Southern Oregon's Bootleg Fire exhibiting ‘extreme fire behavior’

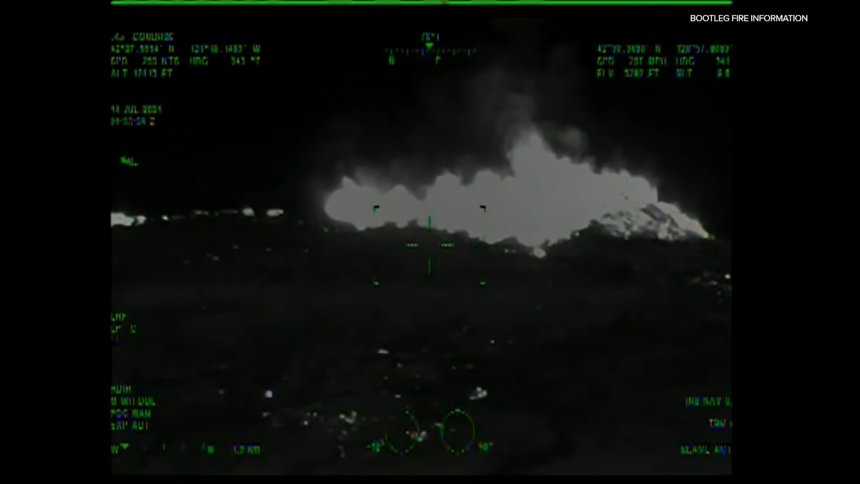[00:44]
infrared video shows the power of the bootleg fire burning
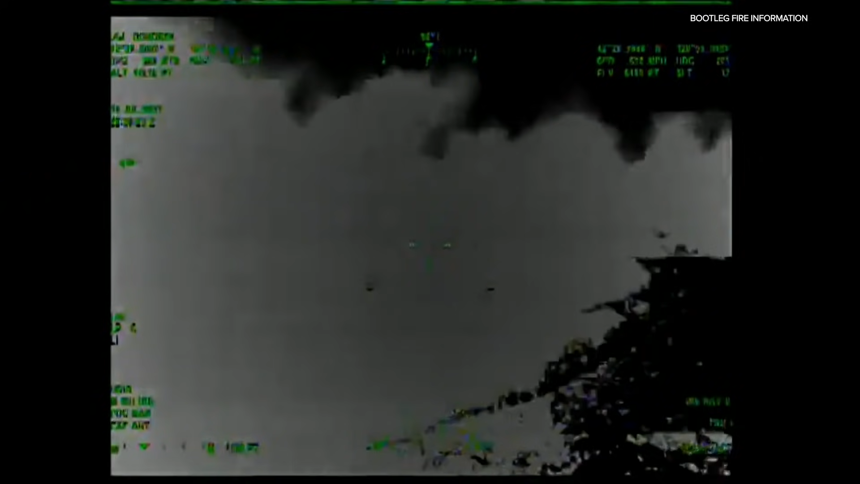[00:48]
in southern oregon northeast of klamath falls it grew again overnight as of